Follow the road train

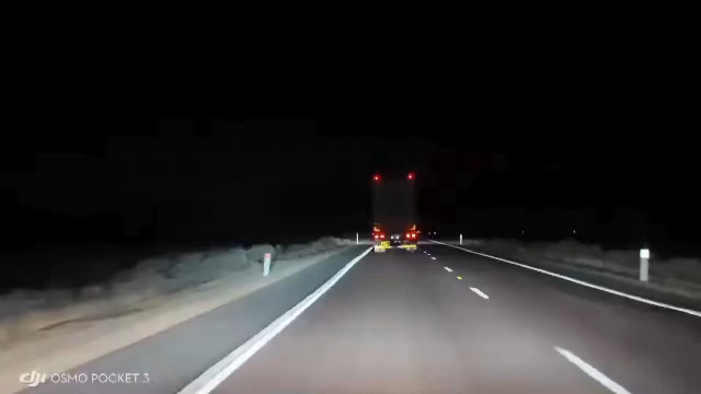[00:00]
At night time when driving in Australia, there are always generally kangaroos on the road. So what I find and have been done
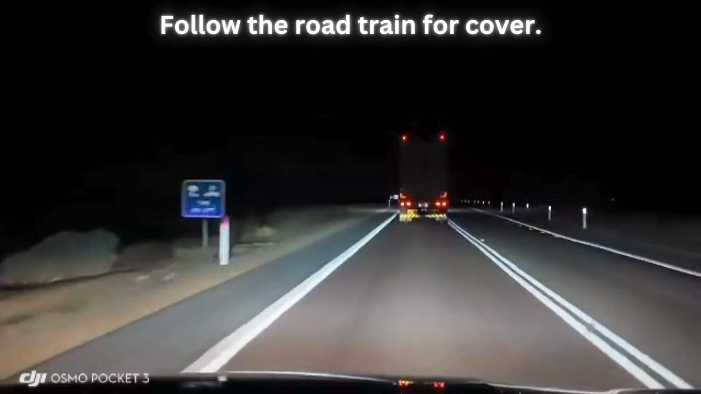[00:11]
for a long time is you sit behind a, put the window up so you can hear me, you sit behind a road train. And so as sad as it is, if there are kangaroos on the road, the road train will hit them before they hit your car and damage your car or hurt you. So, but still, I hope no kangaroos get hit. Heartbreaking. But this is the only way I can go this fast on the highway at night. So look, there's all lightning going on up the road over there as we're driving as well.